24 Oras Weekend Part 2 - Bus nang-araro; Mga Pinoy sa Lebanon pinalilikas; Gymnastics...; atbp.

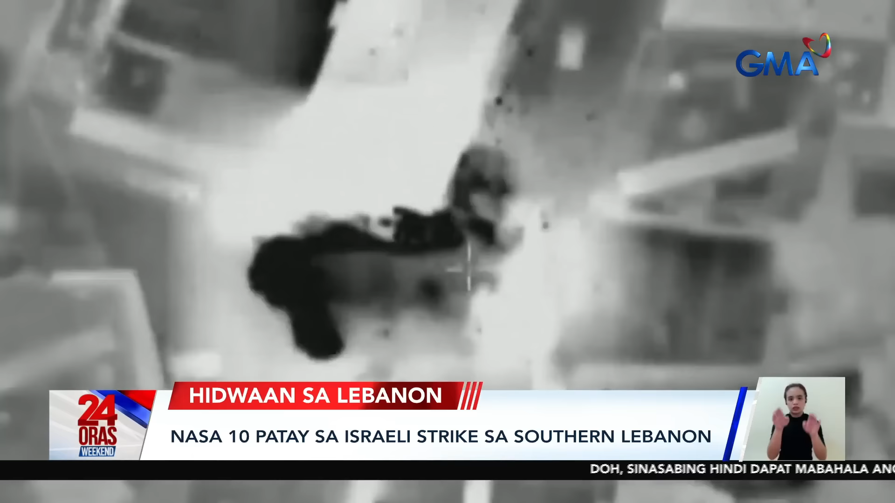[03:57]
Pinuntirian ng Israel ang mga sinasabing kuta o taguan na armas ng Hezbollah, grupong kaalado ng Hamas sa Palestine.